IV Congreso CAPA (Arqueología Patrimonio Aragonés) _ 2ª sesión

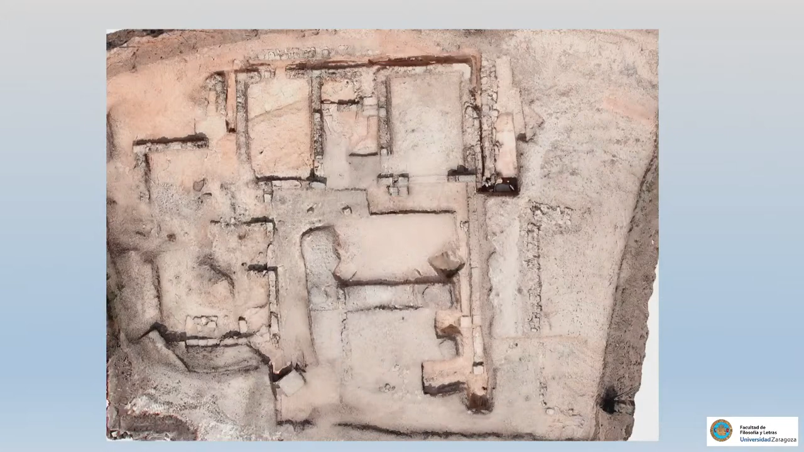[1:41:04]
que fueron por un lado en la esquina norte del propio yacimiento, que ahora explicaré yo, y lo que se consideró ya en los años 80 el patio, el hortus,
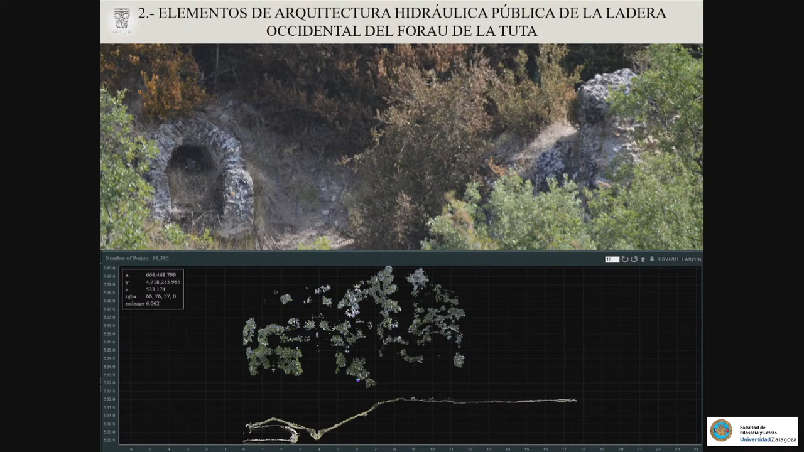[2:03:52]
Pero cuando llegas allí y lo ves, pues es brutal, es tremendo. Una serie de elementos, no solo cloacas, hasta 5 cloacas hemos podido ver. En la campaña de este año hemos podido limpiar, se han también topografiado y demás, se han registrado. Y aquí tenemos algunas de ellas ya durante la campaña de julio y agosto,